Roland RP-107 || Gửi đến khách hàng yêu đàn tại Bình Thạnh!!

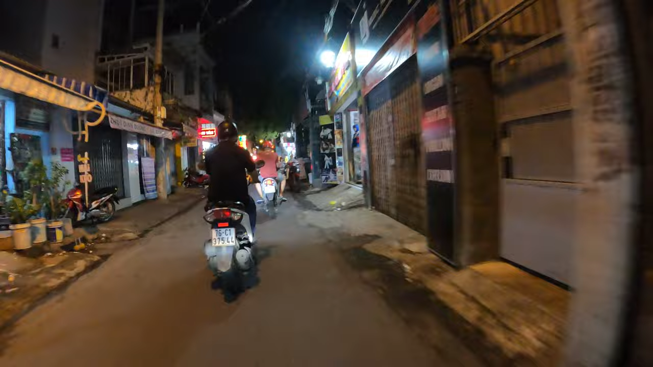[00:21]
nhộn nhiệt và lung linh huyền ảo Với nhiều ánh đèn đêm rực rỡ Đến chung cư rồi,